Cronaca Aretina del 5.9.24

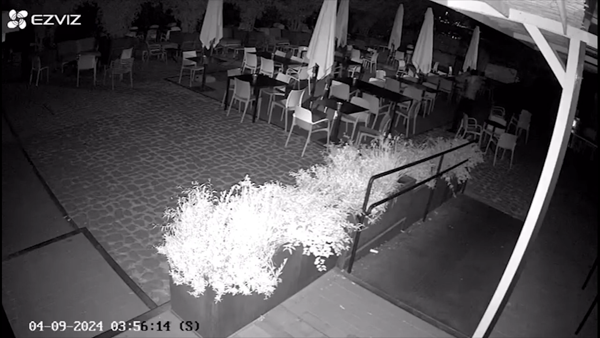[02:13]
Mancavano pochi minuti alle 4 quando a volto travisato un soggetto è entrato dentro al locale dopo aver forzato la porta d'ingresso. Poi si è rivolto verso la telecamera di videosorveglianza con il dito medio ed infine la messa fuori uso.